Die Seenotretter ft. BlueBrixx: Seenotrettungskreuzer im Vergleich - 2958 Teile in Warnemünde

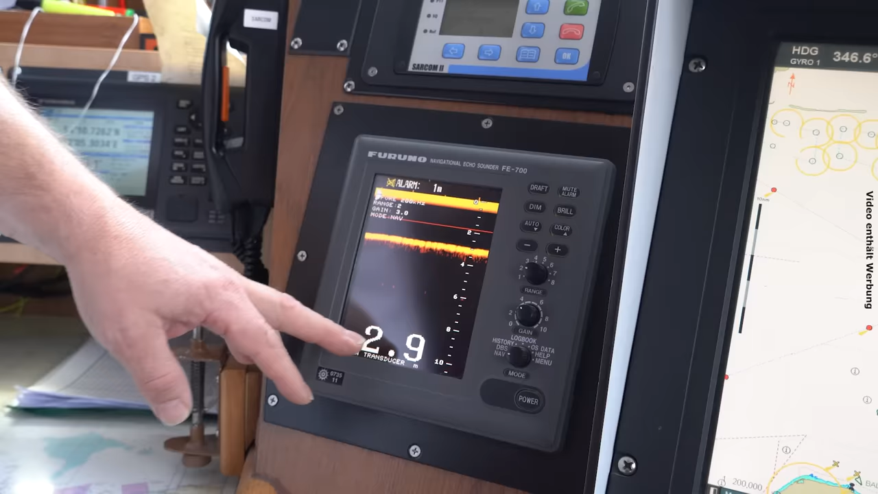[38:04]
On screen: depth 2.9 m
Und diese 2,90 Meter, 3 Meter sind eben zwischen Kiel und Schiffsboden, Meeresboden. Meeresgrund. Mhm.